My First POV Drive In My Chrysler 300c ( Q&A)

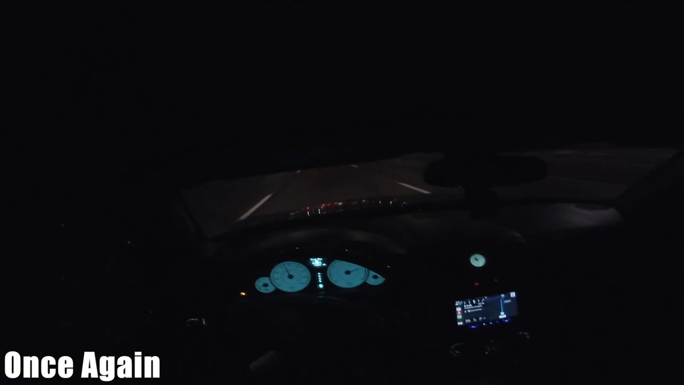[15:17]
Boom Boom Yes y'all man Y'all see the GoPro's
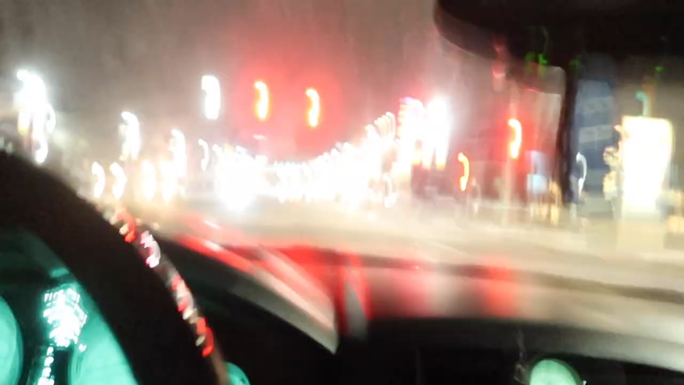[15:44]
Yeah man look at Garden Bowl man If you was If you was in my You know what I'm saying My
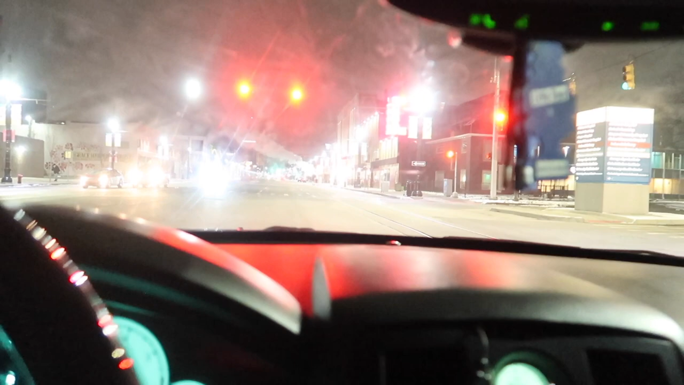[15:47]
circle Like last year Not last something but something before last man You know about the Garden Bowl times You get what I'm saying So